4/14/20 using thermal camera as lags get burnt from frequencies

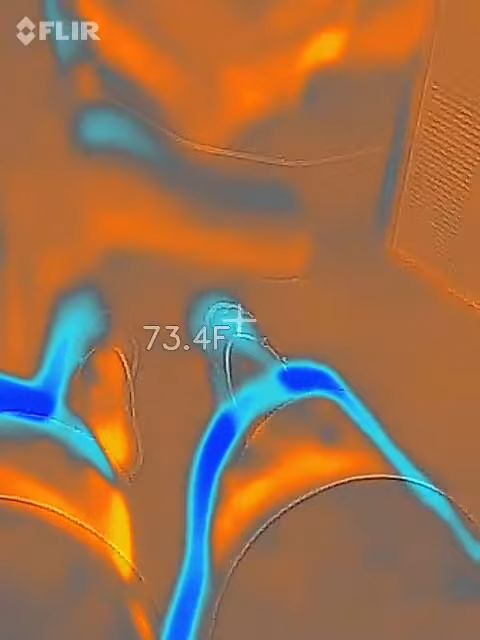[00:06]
On screen: spot 73.4°F
So it's April the 14th, 2020, and it's about 9:20 p.m.
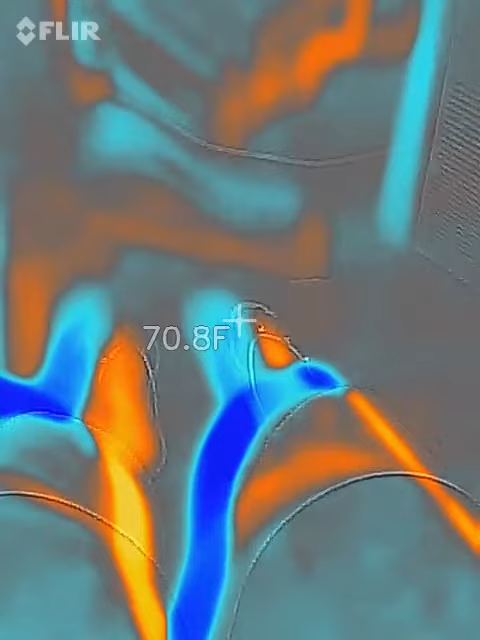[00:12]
On screen: spot 70.8°F
And that's the frequencies that my legs are getting hit.
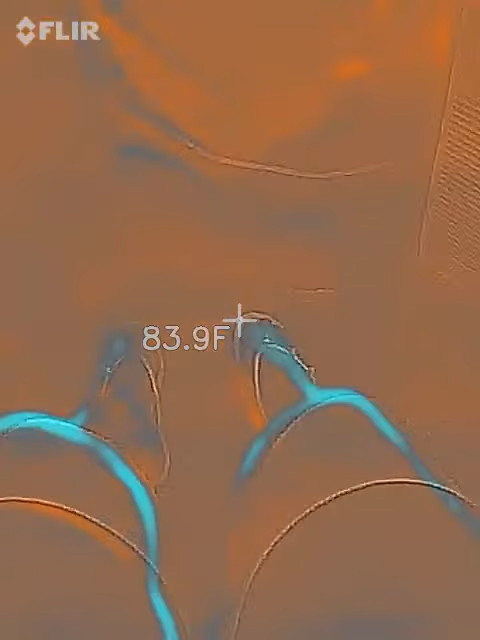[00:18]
On screen: spot 83.9°F
And basically, it's coming through through the wall.
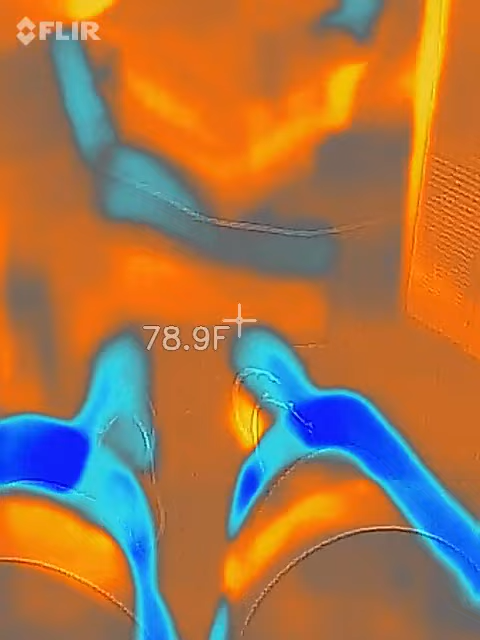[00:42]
On screen: spot 78.9°F
So that's basically the corner of my apartment.
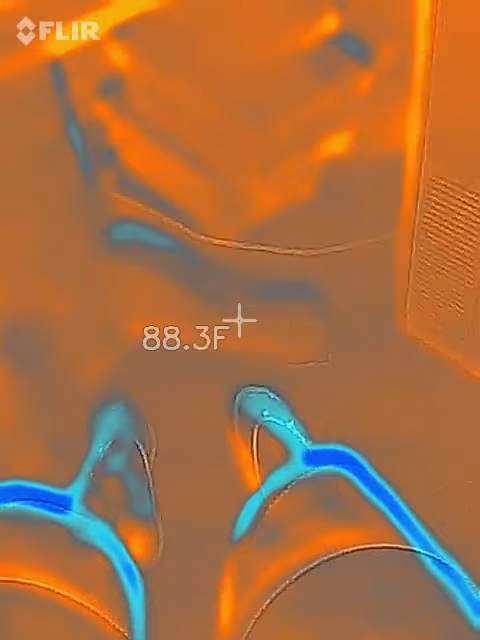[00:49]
On screen: spot 88.3°F
I have three plastic storage boxes, and that's the base of my table. Beyond that is the wall and the window above it. So the frequencies are coming through the window and the wall.
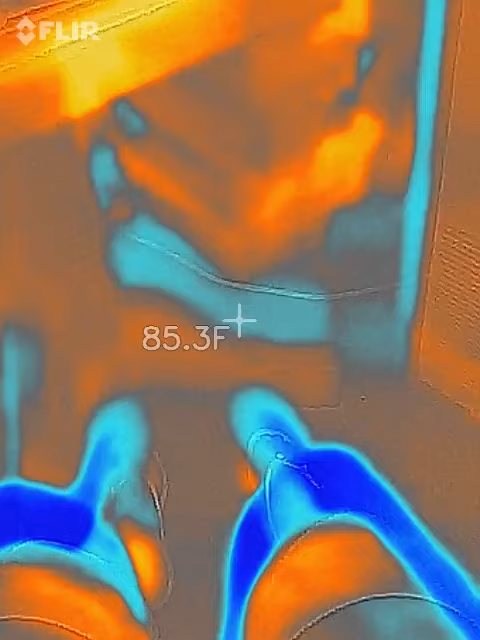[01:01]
On screen: spot 85.3°F
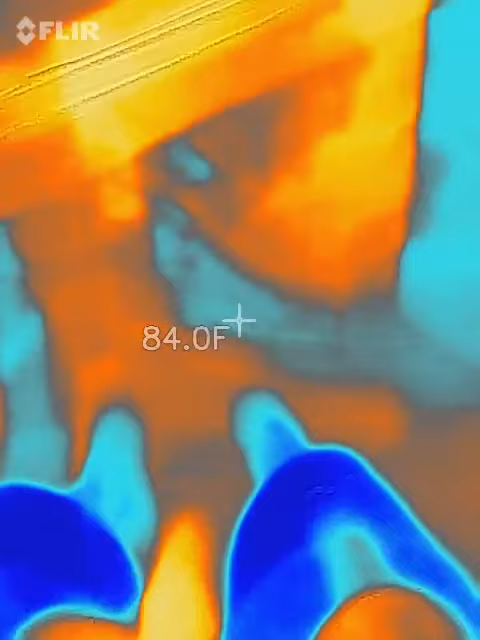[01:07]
On screen: spot 84.0°F
So basically my, actually from head to toe, I've just basically been burnt all day. You can see the temperatures now in the 90s.